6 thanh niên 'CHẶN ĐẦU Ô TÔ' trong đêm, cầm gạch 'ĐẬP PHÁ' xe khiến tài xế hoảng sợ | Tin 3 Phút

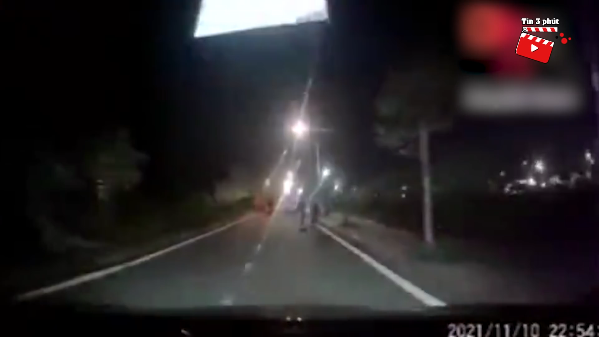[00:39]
xe lùi liên tiếp 2 lần mới có thể thoát khỏi sự manh động của họ Dù không rõ nguyên